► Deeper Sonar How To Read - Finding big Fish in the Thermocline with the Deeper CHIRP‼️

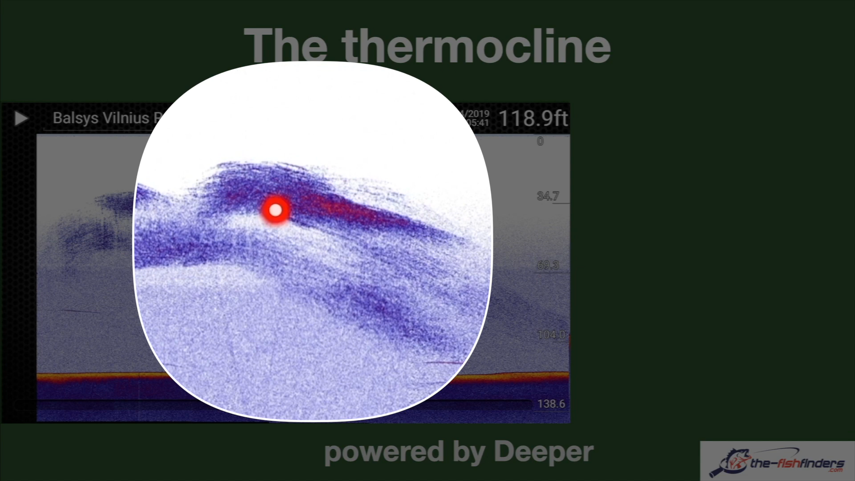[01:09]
Here too we have bait fish that is, prey fish that reside above in a school of fish. We can see here how some of them dive into the thermocline as well as the predators here.
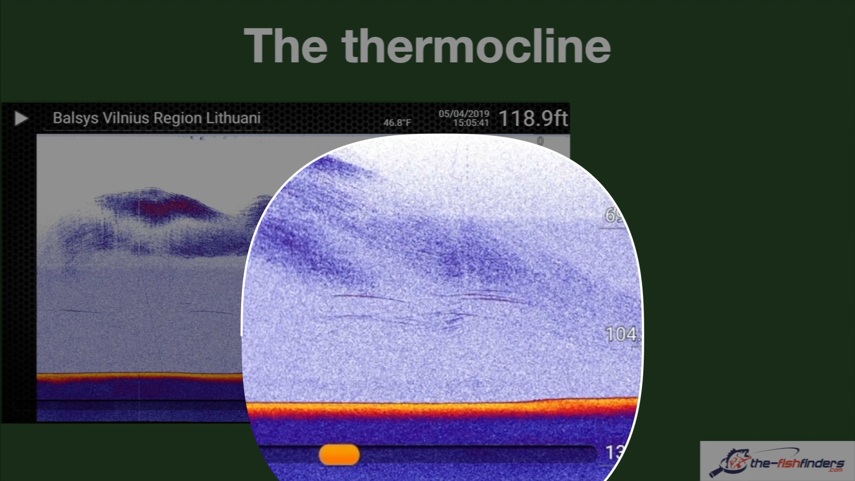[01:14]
The thermocline can be a very good hotspot. Predators hide in the thermocline and prey fish feed on the thermocline. But this is not the case in all waters. This is due to the difference in density in this layer. Because of this difference in density, the particles are trapped inside the thermocline and cannot go up or go down. That is why we have so many floating particles.
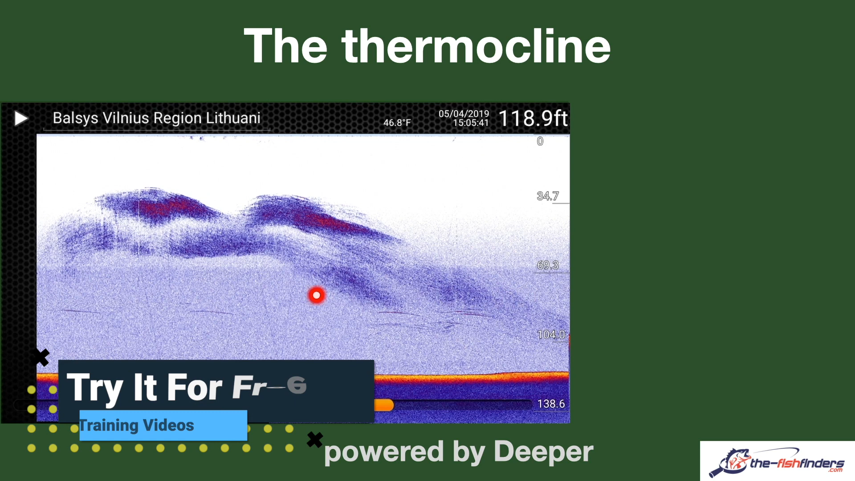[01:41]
On screen: depth 118.9 ft, water 46.8°F
In addition, the reason why we receive this echo here lies in the fact that the frequencies are more or less blocked within this layer, and because they cannot come through properly, the echo is created.
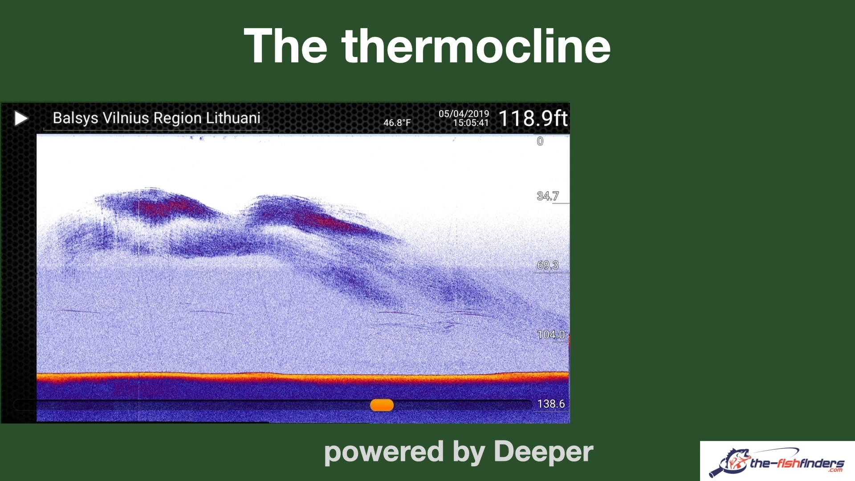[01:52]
On screen: depth 118.9 ft, water 46.8°F
This works with the Deeper Chirp Plus, but not always.
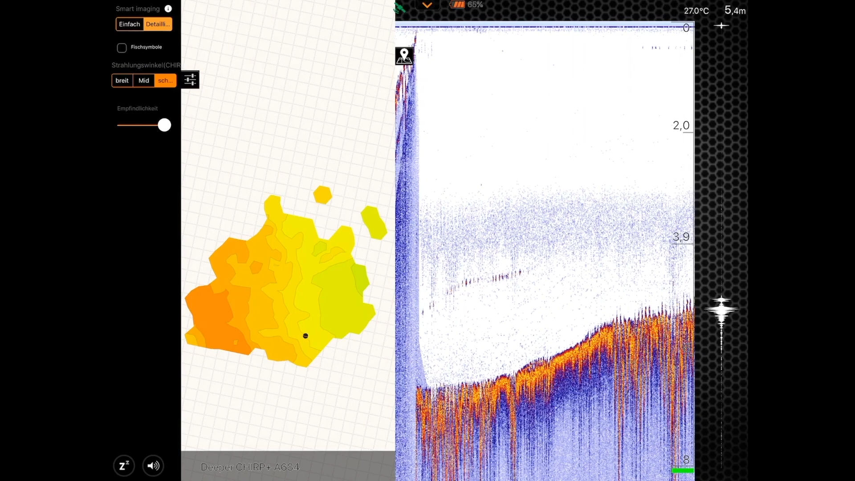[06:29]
On screen: depth 5.4 m, water 27.0°C
The deeper has been driven across properly, but we can already see that the high frequency hardly gets through the thermocline, and the lake bottom is displayed at about 4.5 meters, that is about 15 feet. The simple explanation is that the thermocline blocks the high frequency.
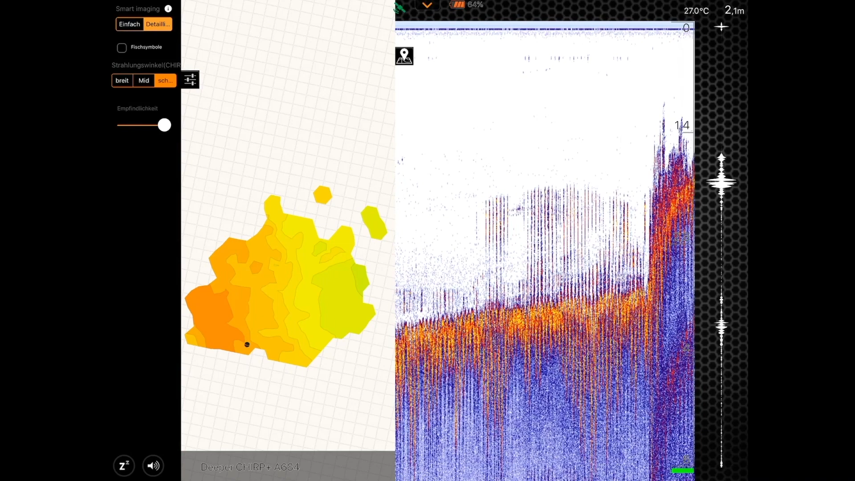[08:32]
On screen: depth 2.1 m, water 27.0°C
We receive nice signals again, it all looks great. We read 1.4 meters or 4.6 feet, so the shallow water mode is turned on. We cast again at the same spot and switch to the mid-frequency. The deeper is in the water, the display is being updated, and the connection to GPS is being established. Casting was a success, so let us switch to the mid-frequency.
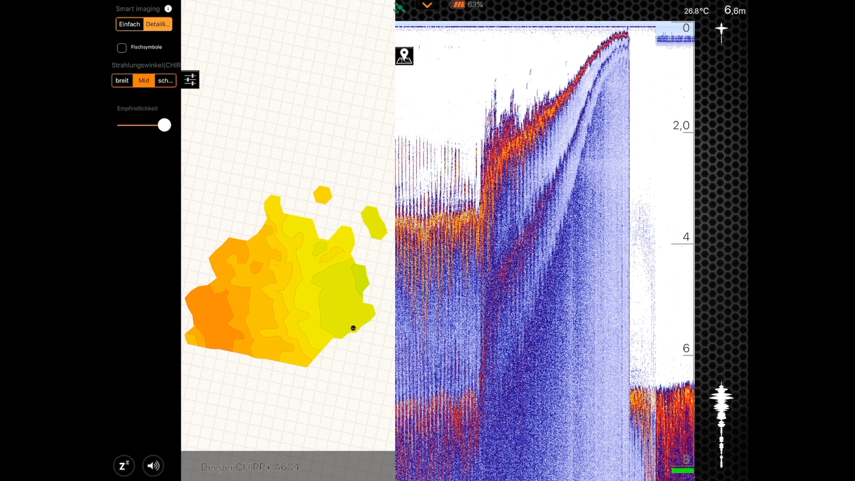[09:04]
On screen: water 26.8°C
The sensitivity is set to maximum, but we do not see the thermocline with the mid-frequency anymore. I slowly reel in. Now we see fish arches which were not visible before, and these are found below the thermocline.
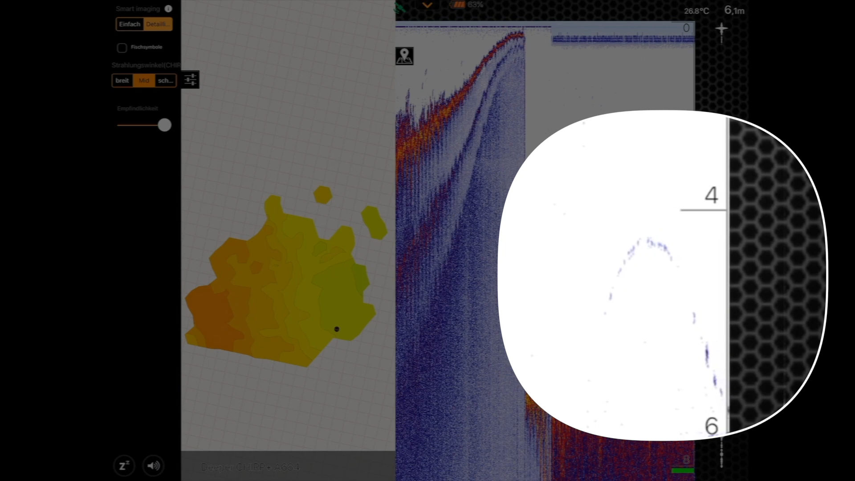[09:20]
On screen: depth 6.1 m, water 26.8°C
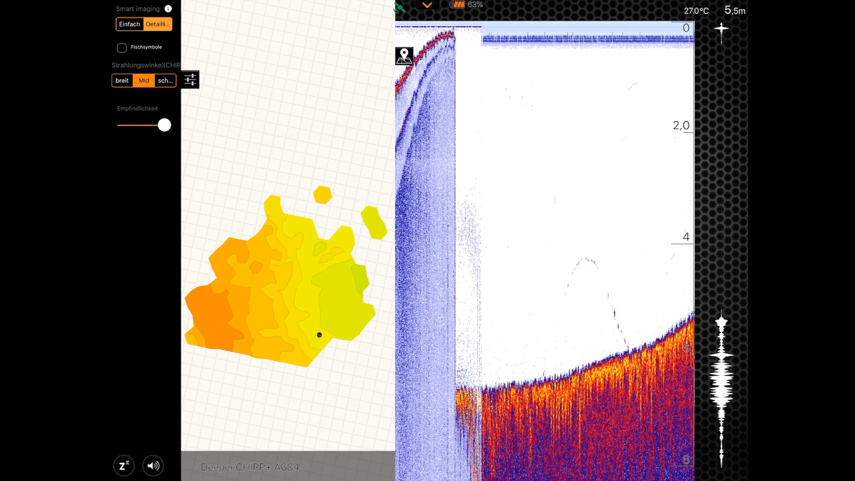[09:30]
On screen: depth 5.5 m, water 27.0°C
However, we know the oxygen level below the thermocline is really low. Here we see other arches. It could also be beds of weeds that are displayed to us here.
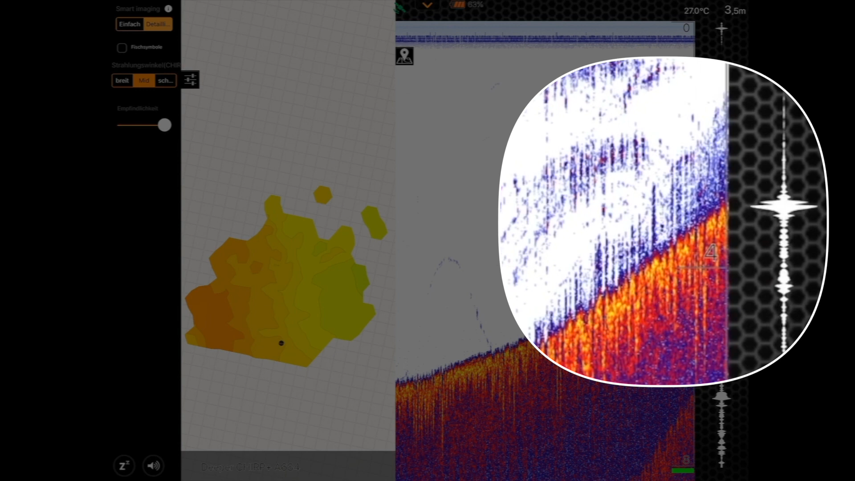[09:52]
On screen: depth 3.5 m
We know that the underwater plants start at 3.7 meters, or 12 feet. When looking at the image, we could say that is where it begins.
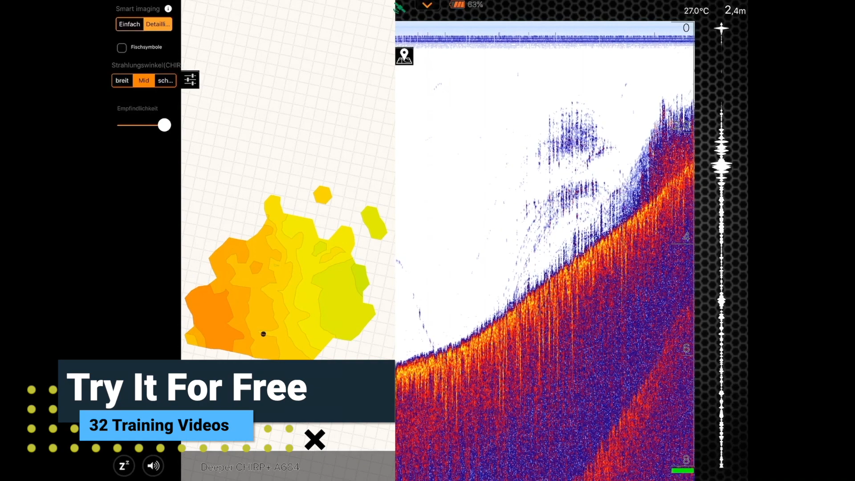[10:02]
On screen: water 27.0°C
Furthermore, we have arches of fish found at 3.7 meters, or 12 feet.
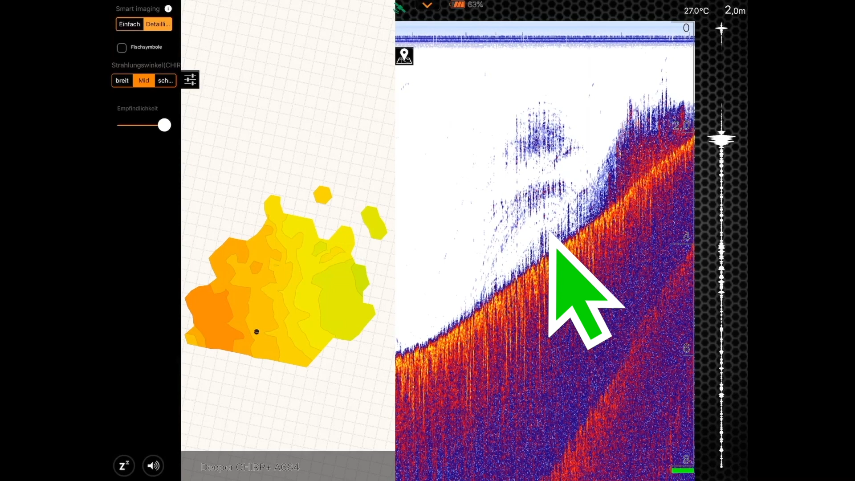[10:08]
On screen: depth 2.0 m, water 27.0°C
We cast again with the middle frequency farther to the right and try to reproduce the picture, or the place from before. So, we have casted the deeper. Now we let it drift a little bit. We can already see that it is being driven to the right by the wind. We are at 6.5 meters, or 21 feet of depth. The thermocline is not visible.
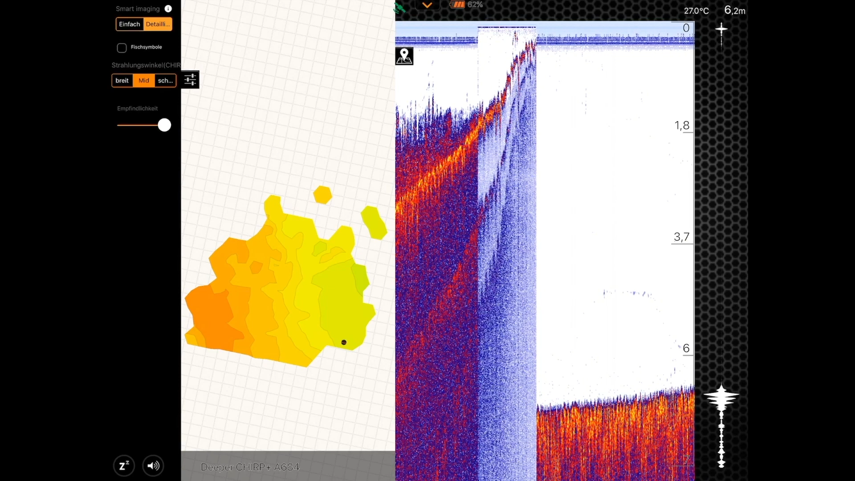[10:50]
On screen: depth 6.2 m, water 27.0°C
The arches that we can now see are elongated, because the deeper is drifting slowly, because of the wind, not very fast. Besides, there are relatively few signals. I am assuming that the thermocline also blocks some of the mid-frequency, so that not so much comes through. We can see that on the bottom, that the bottom line is not clear, but broken. Here we start getting signals at about 4.5 to 5 meters, that is 15 to 16 feet.
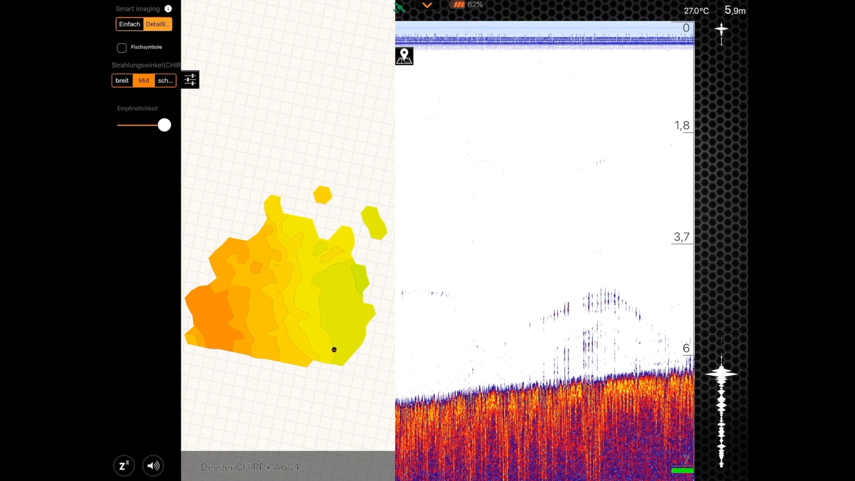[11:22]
On screen: depth 5.9 m, water 27.0°C
We let the deeper drift a little bit more. We will just reel it in. Here we also see a few more signals, unfortunately they do not tell us much. It all looks a bit blurred. The deeper is not working properly. Now, we have some upcoming signals.